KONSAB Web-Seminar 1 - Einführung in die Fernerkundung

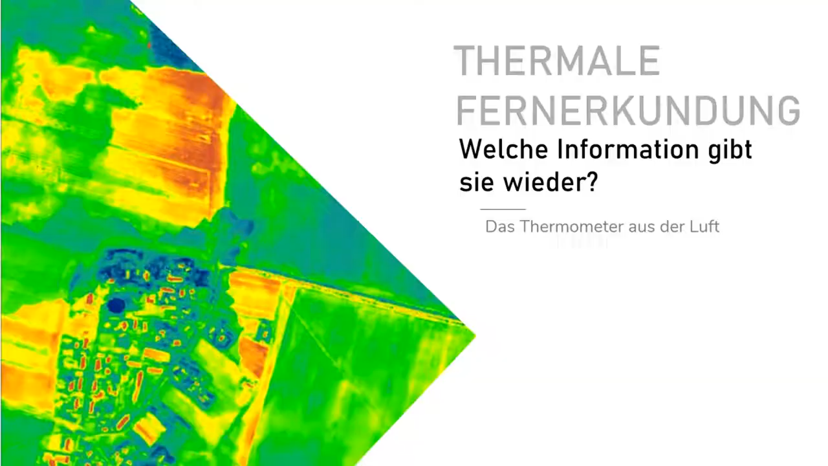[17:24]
Das ist quasi wie so das Thermometer aus der Luft und ziemlich spannend, denn es misst die Oberfläche,
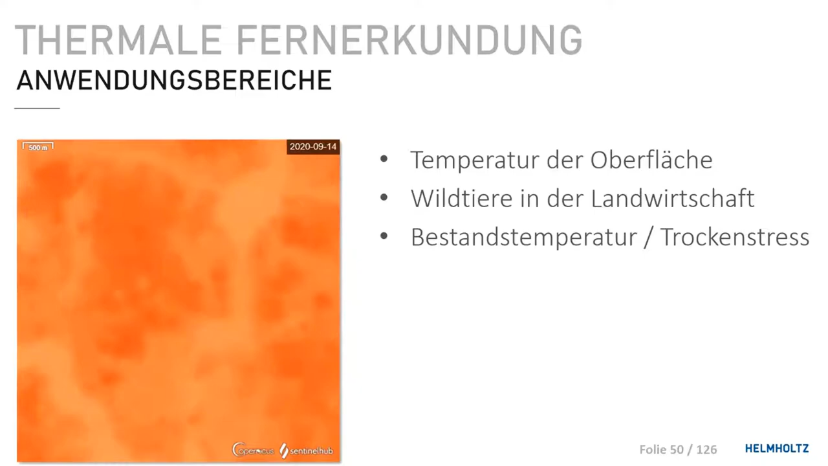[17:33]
die Temperatur der Oberfläche und das ist nicht nur für Forscher interessant, sondern auch für Landwirte, die zum Beispiel die Temperatur des Bestandes überwachen wollen. Nur leider stehen diese Daten in sehr geringer Auflösung. Also Sentinel bietet sie nur in einen Kilometer Auflösung, Landsat ein anderer Satellit in 120 Meter Auflösung. Und das liegt daran, dass die langweilige Strahlung nicht sehr energiereich ist. Das heißt, man braucht sehr große Pixel in den Sintoren, um noch genug Energie erfangen zu können.